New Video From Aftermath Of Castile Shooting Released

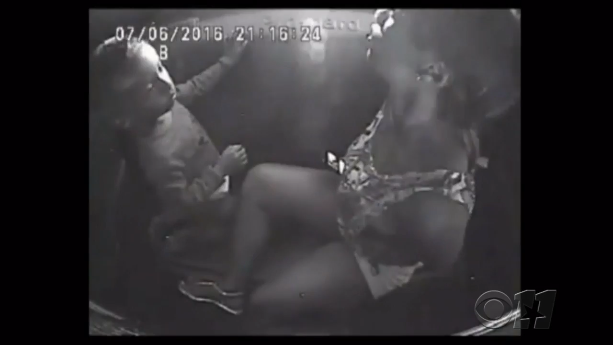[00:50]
The mother and the girl were both placed in the backseat of a patrol car. Reynolds was handcuffed, clearly upset. It's okay, I'm right here with you.
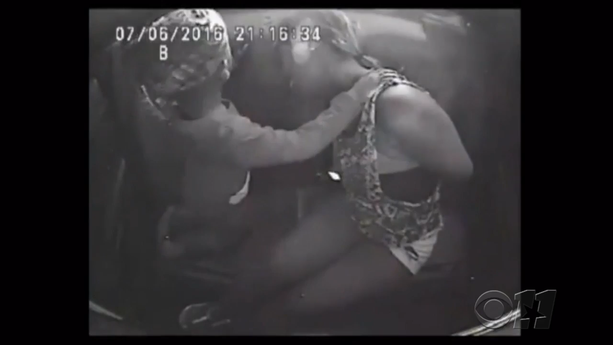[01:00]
As the young girl comforts her mother. Mom, please, I'll say a cuss with a scream because I don't want you to get shooting.
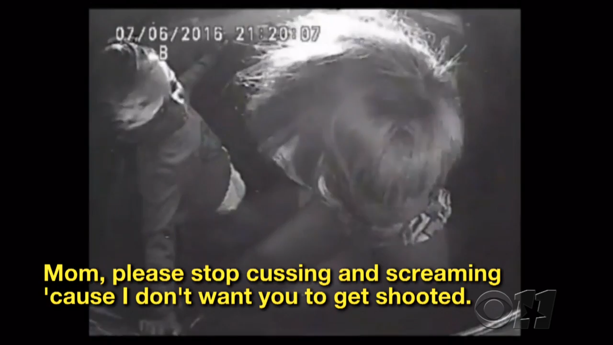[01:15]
Okay, give me a kiss.